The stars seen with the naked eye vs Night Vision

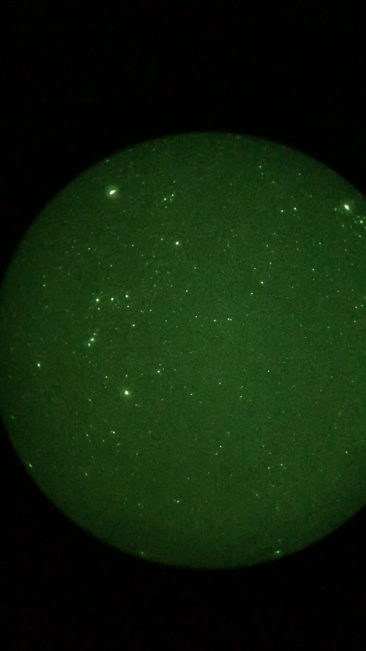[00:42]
are so spread out by the time they get to earth by the time they get to your eye that we can't perceive them so this is what the night sky looks like through night vision I borrowed this night vision from a friend who let me borrow it so we could look at the stars and it is amazing so now we are looking almost directly south now we're turning to the southeast and they are there is just so many stars out there